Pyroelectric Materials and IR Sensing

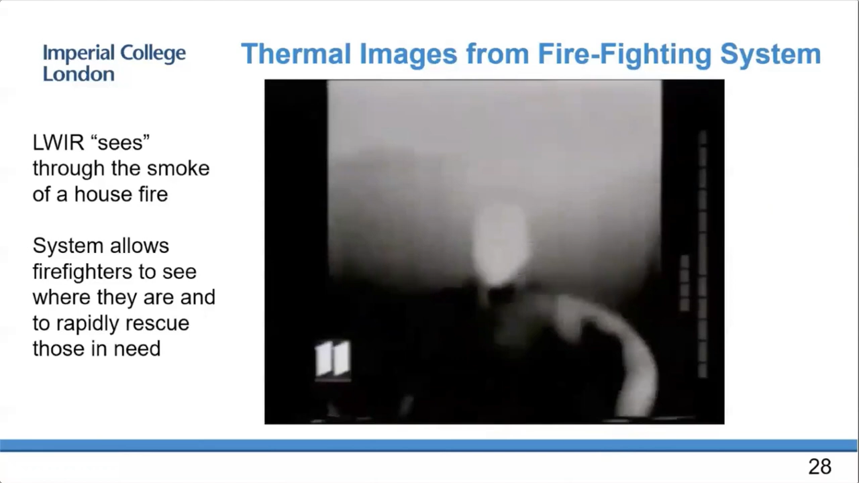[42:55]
This was a training video. So the firefighter was easily able to rescue the child.